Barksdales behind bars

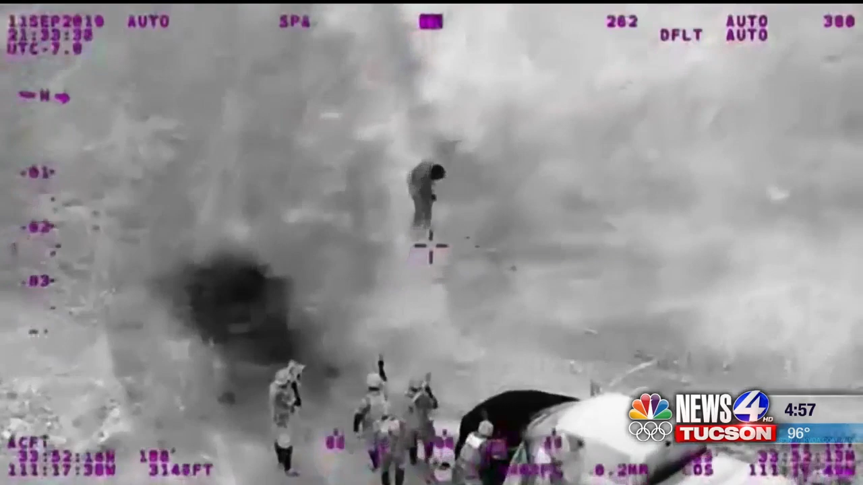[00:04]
The search for two fugitives finally comes to an end.